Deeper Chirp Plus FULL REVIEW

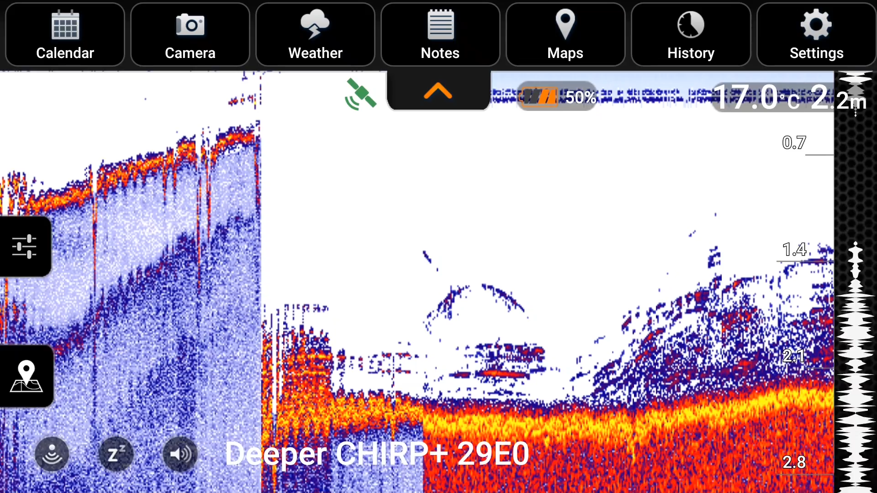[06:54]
So you know a plant grows and it's got little branches as it goes up.
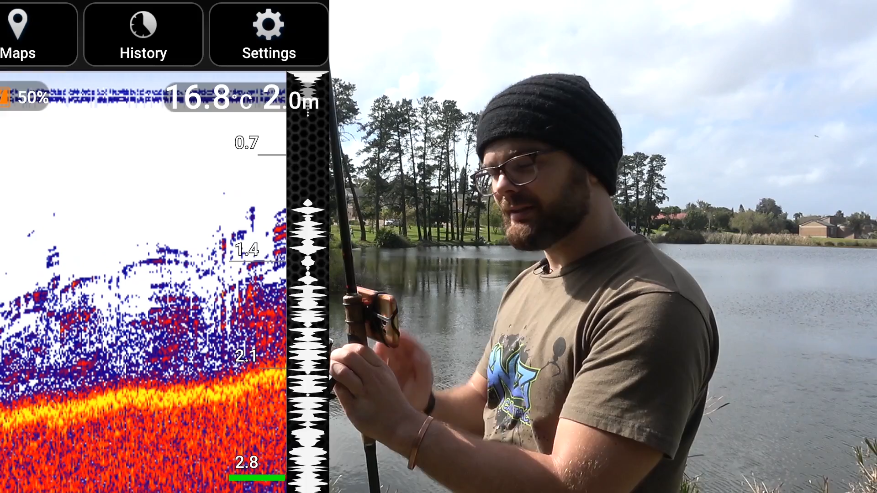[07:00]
Like say use a plant and then it's got branches here and then branches here and branches here. You can actually see where those are. And I can see that there's a weed bed just here.
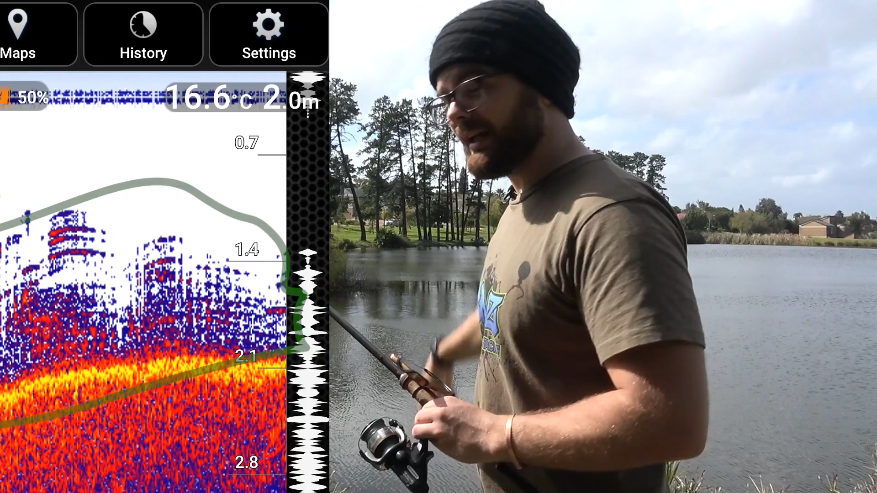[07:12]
On screen: water 16.6°C
So if I want to get my rig all snagged up in the reed I can park it right in the middle of that. Or I can now know where it is and I can
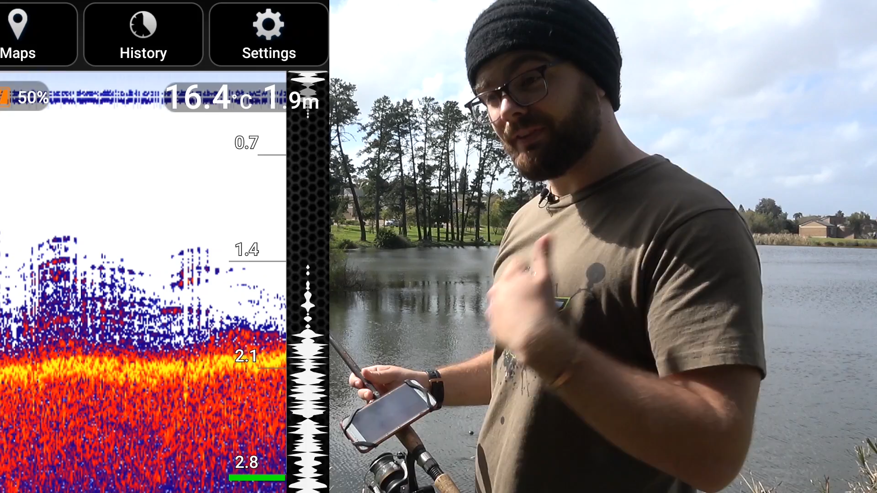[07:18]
effectively fish that area by putting my rig slightly outside of it.
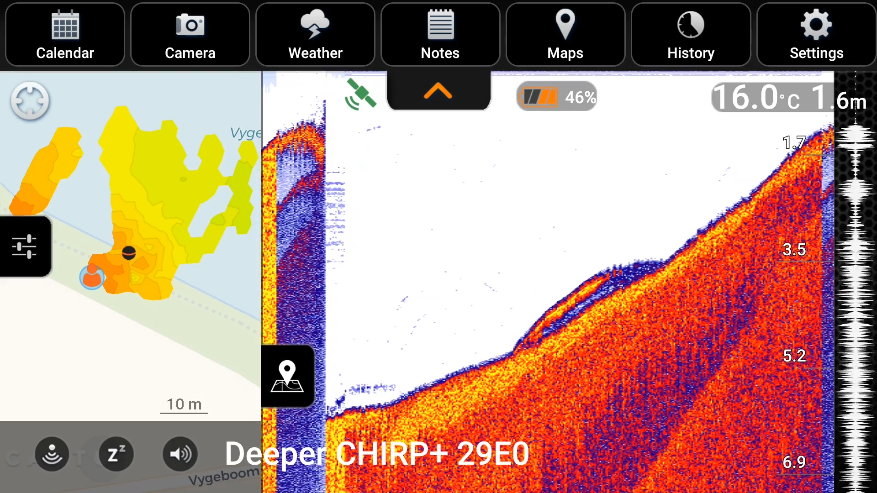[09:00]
On screen: water 16.0°C
The detail you see you can actually see how hard the bottom is is amazing. The fact that you can get target separation like from a thing that is this big. It's this big and you can see you can almost kind of see what type of weed you're in.